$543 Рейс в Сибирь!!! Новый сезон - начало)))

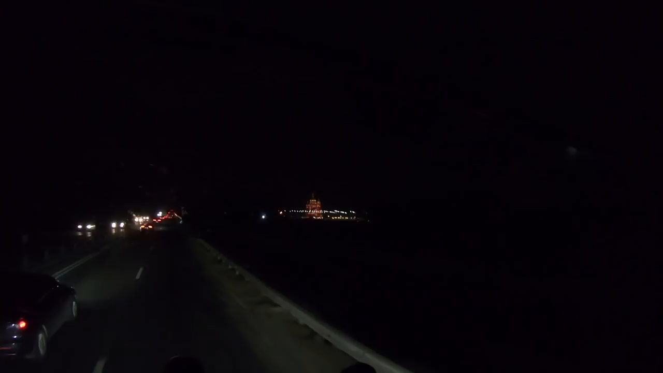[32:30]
Там все светится. Так это вот этот и есть этот. Сколково, что ли? Никакое Сколково. Это вот. А, музей, нахуй. Да, где музей вот этот. Да, да, да, да. Нифига, да. Я никогда не видел. Я никогда не видел. Я тоже никогда не видел.
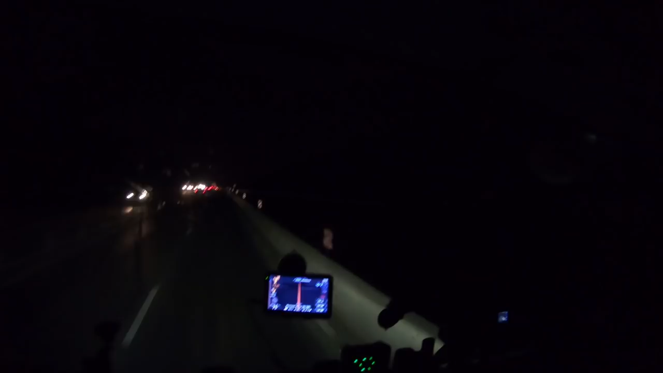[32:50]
Я как бы ночью особо так не ездил здесь там. Не, ну я ездил, но я вот не помню, чтобы вот такой вот. Ну прямо так сдалека в глаза кинулся. Посмотрим дальше. Здесь вот за кусту выйдем. Ну, смотрится, конечно, просто. Не будет, наверное, уже видно ничего. Ну, да. Ну, вот перекресток тоже. Дай
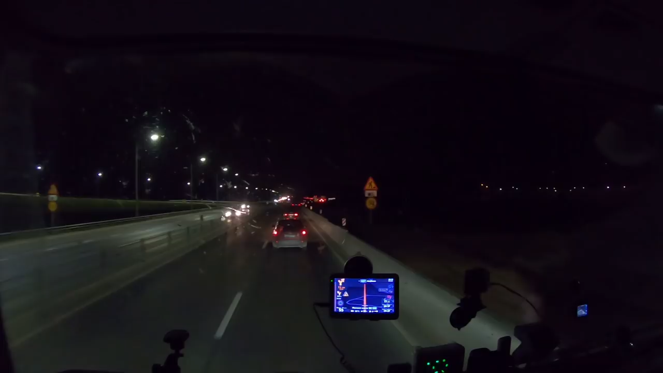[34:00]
Вот что это. Будем знать теперь. Ну, шикарно, шикарно, конечно. Вообще красиво. Не знаю, наверное, пока это самая крутая подсветка, которую я видел. Это даже, который в этом вот, как эта деревня там, поселок когда называется, перед Иркутском, забыл название. Даже он с ним не сравнится по подсветке, по иллюминации.
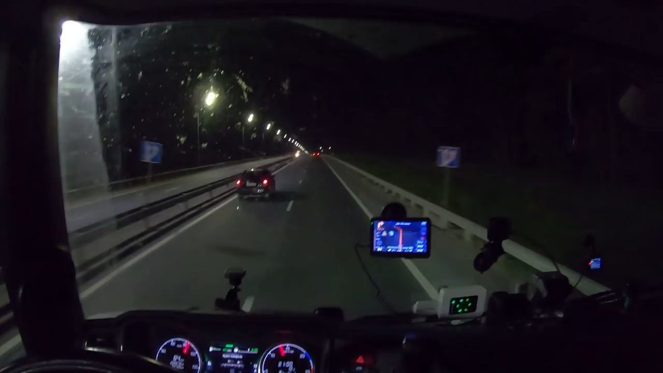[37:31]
А сейчас вот, пожалуйста, не узнаю 107-ю. Автобанан? Когда она вся такая будет, 107-я, ох. Не ездить будем, летать. Совсем другое дело, как вспомнишь тут, ну ой-ой-ой-ой-ой. Ну тут еще ладно, тут как бы вот этот участок, он более-менее бежал. Вот там, где переезды эти все, ну еще у нас, в принципе, это все впереди.
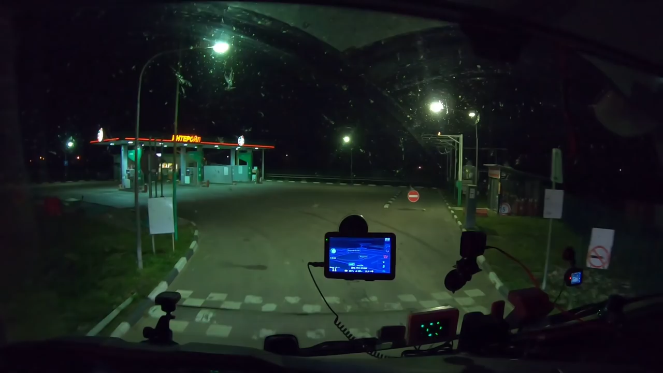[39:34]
Изменение маршрута. Хотя встать. Вон парк. Ну да. Там для шефа паркинг. Сейчас безопаснее заправляться, не выходя из машины. Тут можно оплатить топливо прямо в навигаторе. Нифига себе тут сервис. Мы приехали. Спасибо, мы приехали. А не забыл. Туда встать.